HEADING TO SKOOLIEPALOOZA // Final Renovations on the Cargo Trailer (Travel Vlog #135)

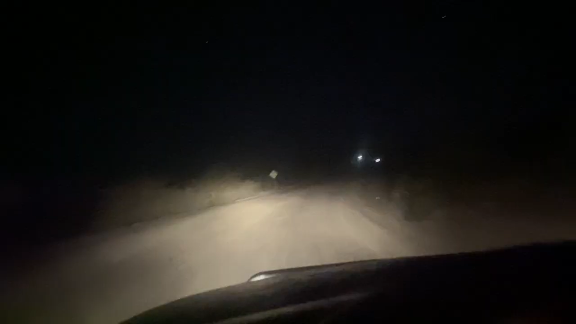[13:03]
Oh, yeah, yeah, yeah. Siri's taking us down this random abandoned road. Why do all the van life gatherings have to be down like, random abandoned roads? That's what I would like to know. I would love to know this. Very, very grateful for four-wheel drive at this moment in time. Hello, semi-friends. Well, we're seven minutes away. That's about all I know right about now. The nice thing is we're only seven minutes away from a gas station, so that's good. Really happy my Uncle Ray gave me those extra long screws because this is a bumpy ride.